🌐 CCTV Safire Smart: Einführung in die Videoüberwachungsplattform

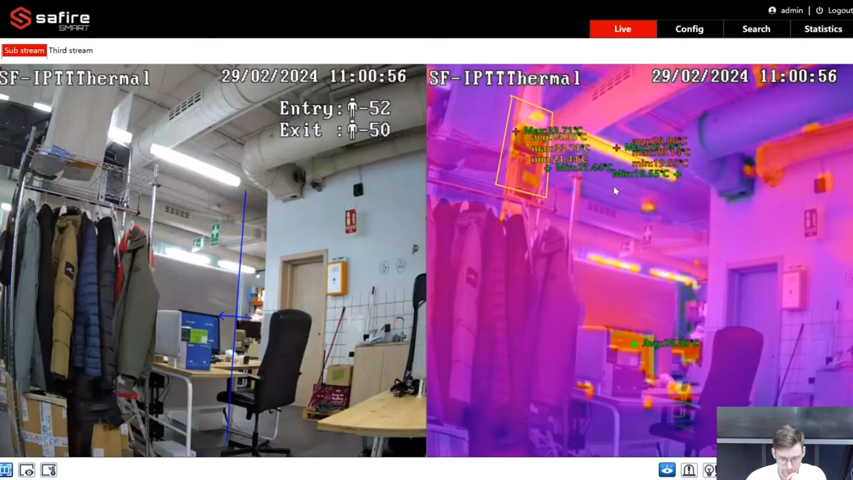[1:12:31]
Und melde mich an. Genau. Und hier haben wir auch schon die zwei Ansichten. Einmal hier das optische und einmal die thermische Ansicht. Ich würde zuerst mal auf die thermische Seite gehen. Was können wir auf der thermischen Seite alles machen? Und zwar folgendermassen. Was können wir hier konfigurieren?
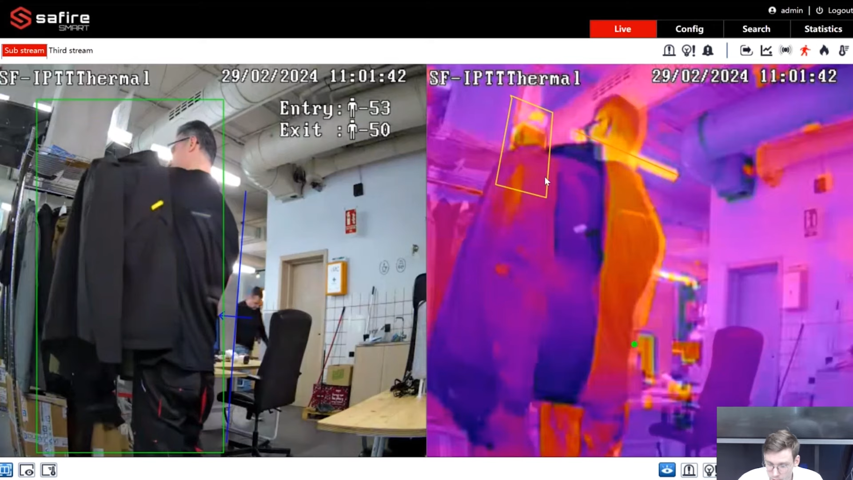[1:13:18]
Also, wie gesagt, auf die thermische Seite gehen wir.
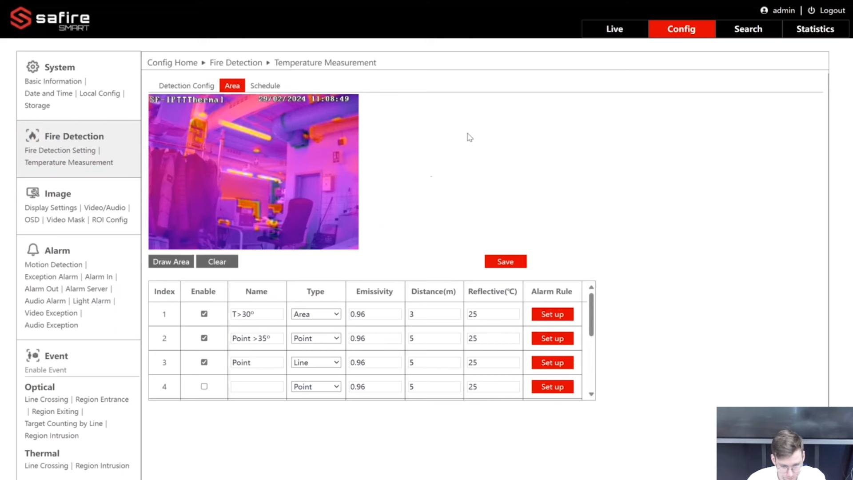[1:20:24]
Dann bleiben wir noch schnell einen Moment auf der thermischen Seite.
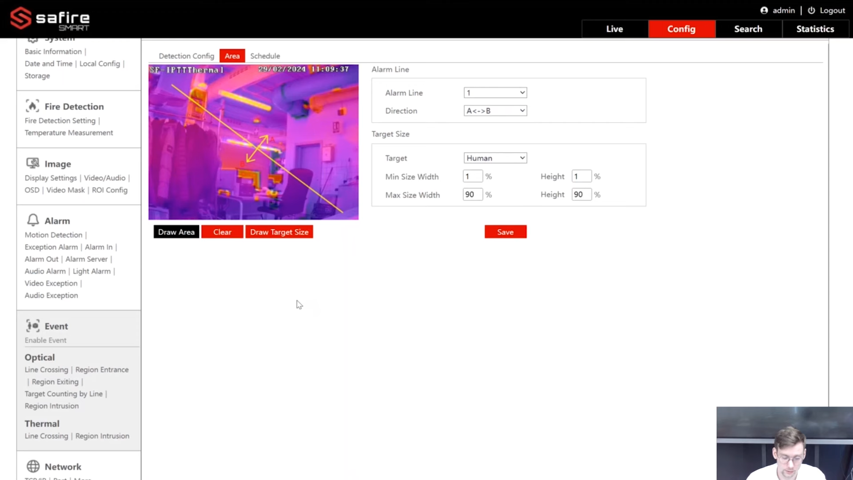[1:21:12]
Genau, also in Kombination mit der Feuertetektion oder mit der Temperaturmessung kann ich hier auch im thermischen Objektiv noch eine Linienüberkreuzung konfigurieren. Ich glaube, das ist wirklich eine sehr, sehr gute Option. Okay, dann bevor wir hier noch in das Optische reingehen.
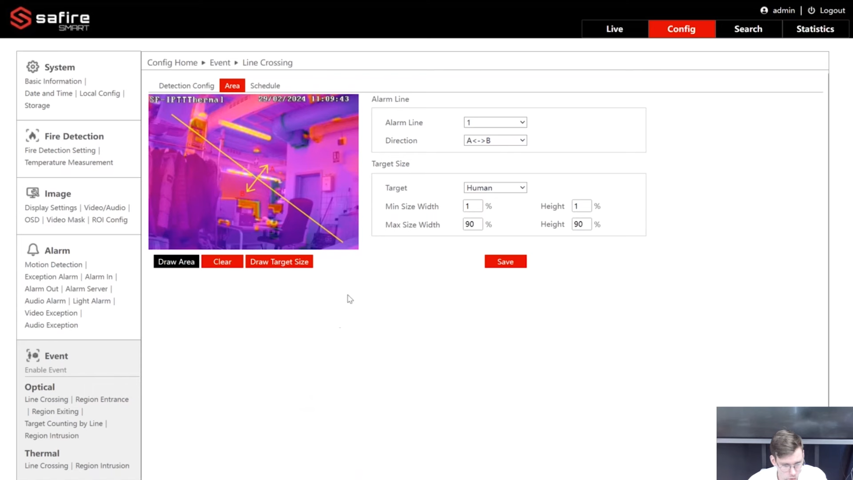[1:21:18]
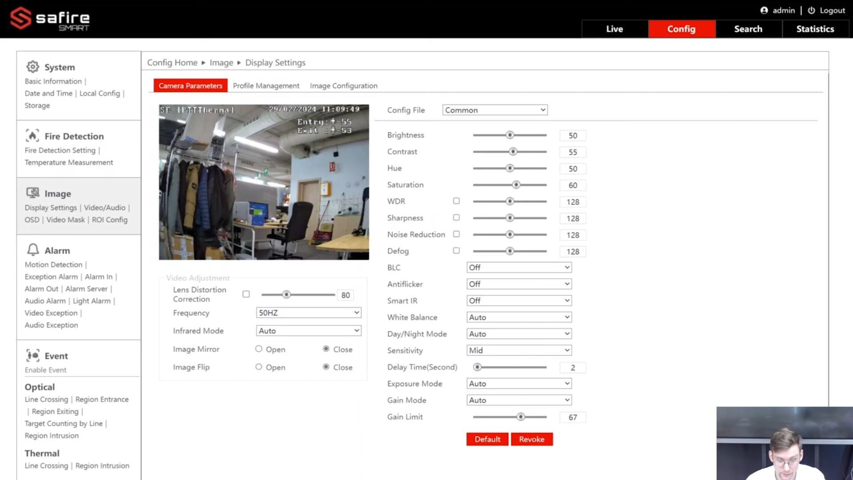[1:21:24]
Wir können auch beide Profile fusionieren. Und zwar, wenn wir wirklich auf hier Image Display Settings und auf die Bildkonfiguration reingehen, können wir hier noch weitere Einstellungen machen. Also zuerst mal, jetzt ist es momentan nicht fusioniert.
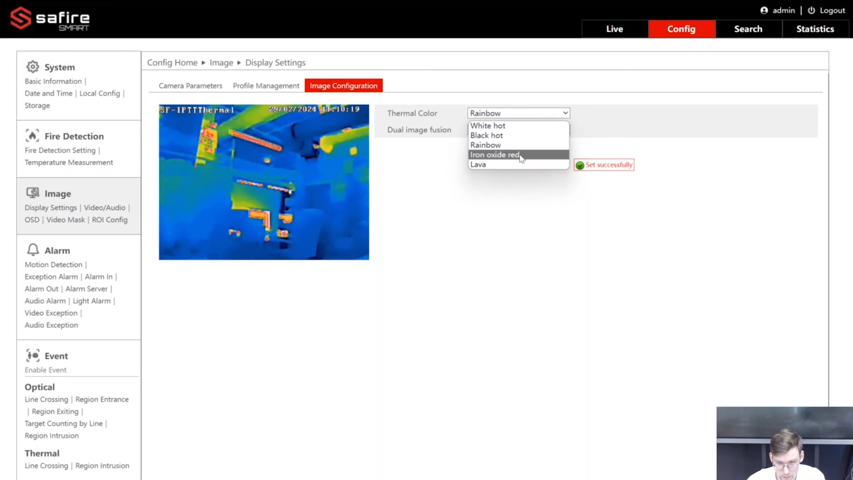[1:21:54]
Das ist einfach nur die thermische Ansicht. Ich habe hier fünf Optionen, je nachdem, was es am besten passt. Schwarz und Weiss, Schwarz, Rainbow oder das Oxide Red. Und wenn ich hier auf das Dual Image Fusion, also die Fusion klicke,
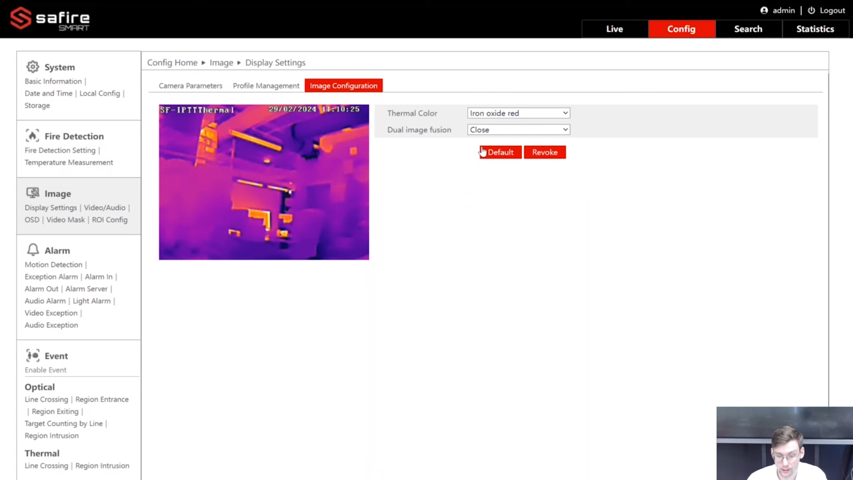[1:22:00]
wenn ich das auf Öffnen mache, habe ich direkt die Fusion von dem optischen und von der thermischen Ansicht. Das kann ich hier auch nochmal schnell zeigen. Ich mache es mal zu.
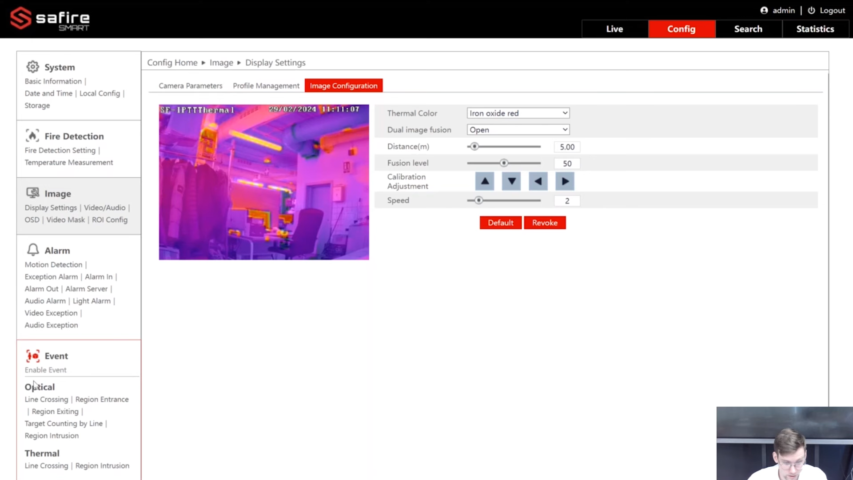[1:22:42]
anderen optischen Kameras. Hier können wir hier wirklich wieder unsere normalen Smart-Events konfigurieren, wie zum Beispiel die Linienüberquerung, ein Eintritt in eine Region oder die Target-Counting,